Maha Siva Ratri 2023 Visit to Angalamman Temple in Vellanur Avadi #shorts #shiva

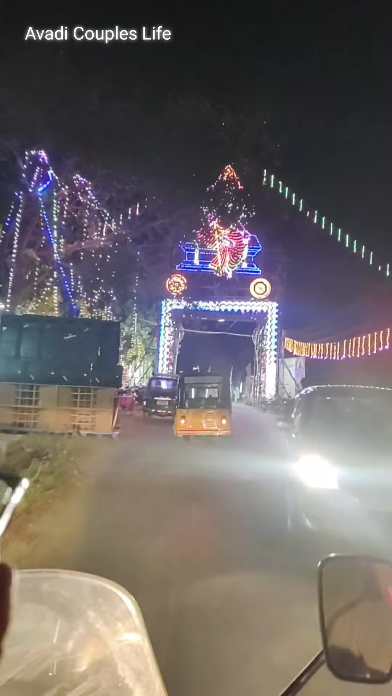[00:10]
அங்கேருந்து டுவர்ட்ஸ் ரெட்டில்ஸ் போகிற ரோட்டில் ஒரு 1/2 கிலோமீட்டர் போனீங்கன்னா இந்த கோவில் வந்து நீங்கள் லெஃப்ட்லேயே பார்க்கலாம்.
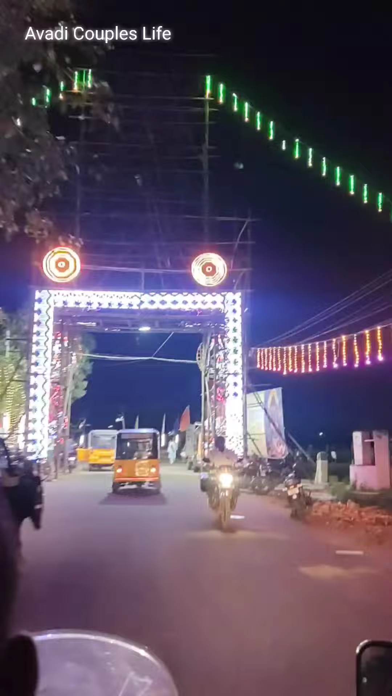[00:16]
கோவிலுக்கு போகிற வழி மட்டுமே இல்லாமல் கோவிலும் சமய அலங்காரம் பண்ணி வச்சுருந்தாங்க. நல்லா லைட்ஸ்லாம் நல்லா சூப்பராக போட்டு வச்சுருந்தாங்க.